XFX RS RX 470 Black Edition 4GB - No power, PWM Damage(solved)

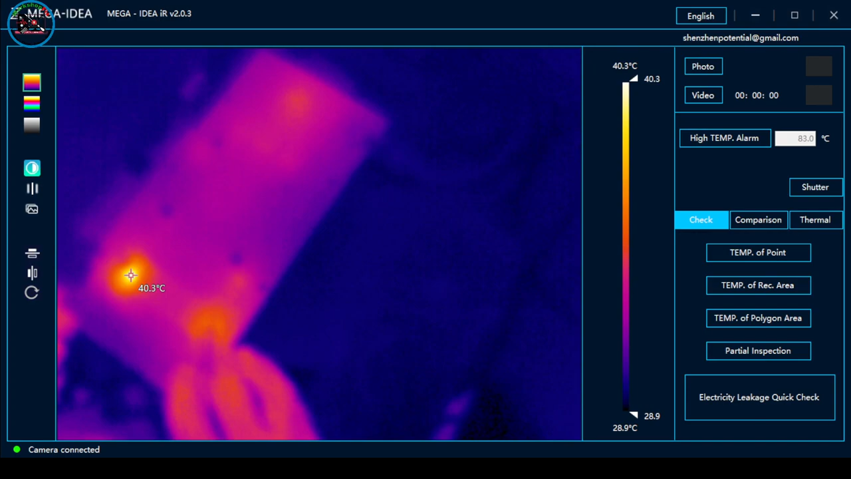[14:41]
On screen: spot 40.3°C, scale top 40.3°C, scale bottom 28.9°C
So, may 5 volts tayo doon. May 3.8. Okay, so problem. Ayan, pero walang supply ang ating. So, may init lang to. So, did yung ating gitnang core. So, yan. Hindi siya umiinit eh. May kunting warm yung chip.
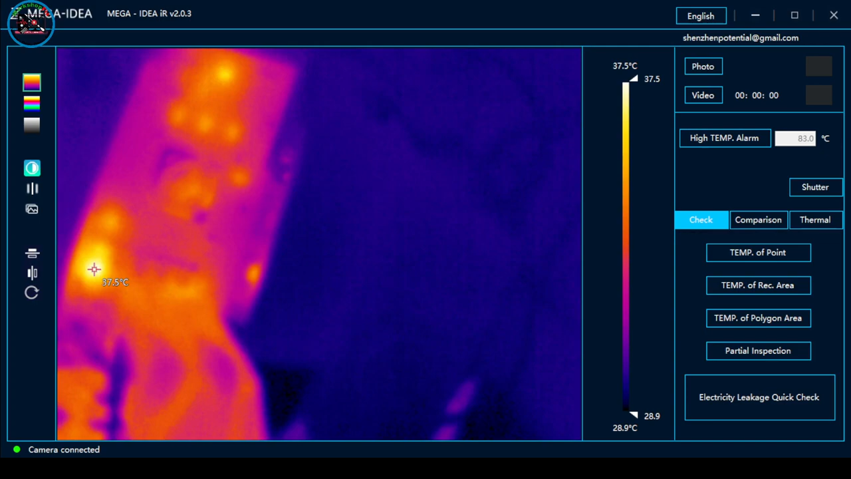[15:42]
On screen: scale top 37.5°C, scale bottom 28.9°C
Yan, so meron tayong 10. So, may gates na 1.6. So dito lang sa mga to. Ha, meron na? Ah, wala. Yan, so yari yung ating PWM.
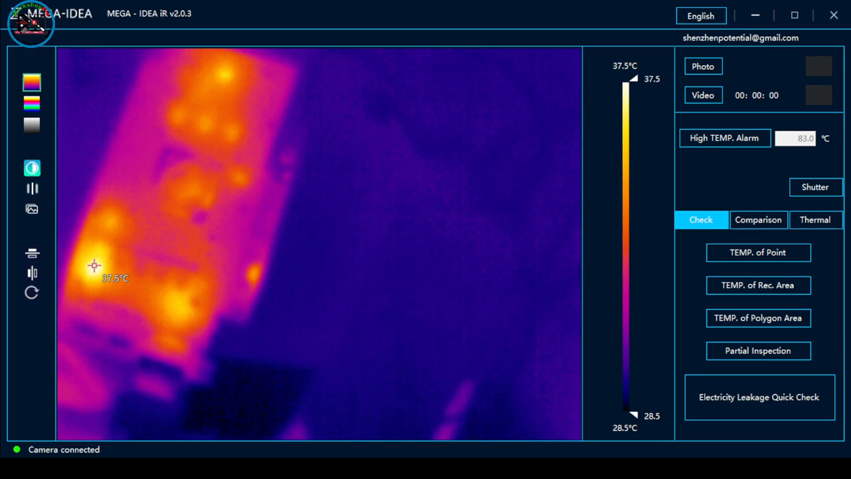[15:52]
On screen: spot 37.5°C, scale top 37.5°C, scale bottom 28.5°C
Yan, so yun lang problema natin. So, power off na natin. So, yung umiinit ay itong B-core controller na to.